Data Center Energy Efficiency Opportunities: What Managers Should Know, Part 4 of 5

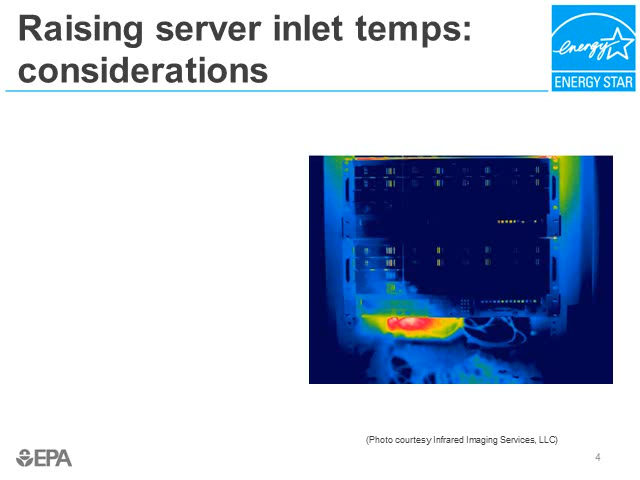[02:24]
there are some things to consider before you raise the server inlet temperatures. The first thing is that temperatures should be raised very gradually and racks monitored closely for hot spots. Hot spots are areas of excessive heat that could cause equipment to fail. In this infrared photo taken from the front of a server rack, a hot spot is developed in the opening underneath one of the servers. A blanking panel might have helped here.